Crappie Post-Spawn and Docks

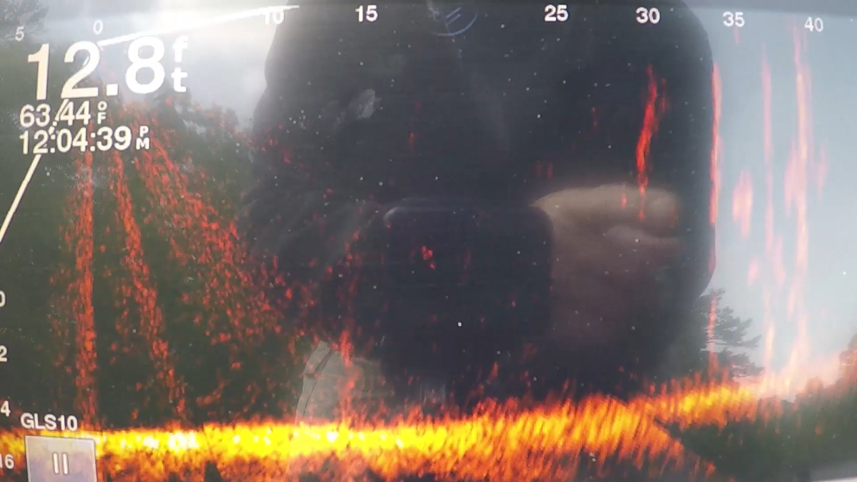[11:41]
On screen: depth 12.8 ft, water 63.44°F
all right guys see the crappy here these blots
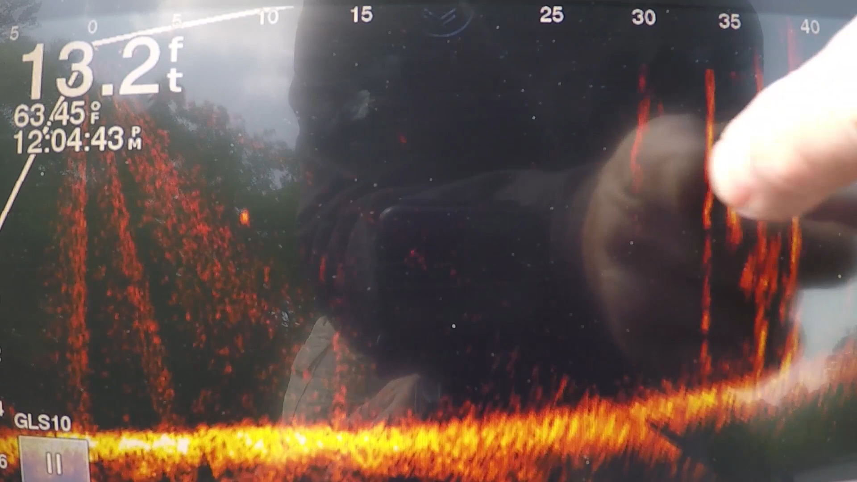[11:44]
On screen: depth 13.2 ft
between those posts are crappy all right the wind's kind of bad guys we'll see if we can catch some that's I'm
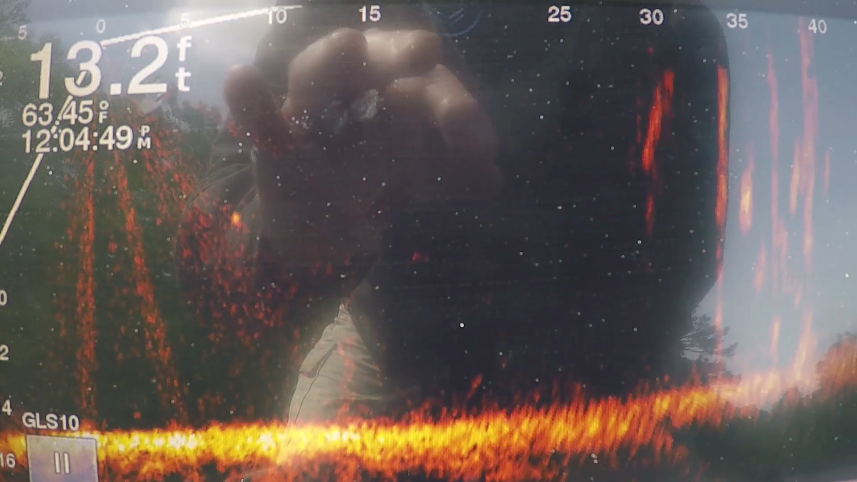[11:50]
On screen: depth 13.2 ft, water 63.45°F
on the same dock just trying to show you I moved the boat a little bit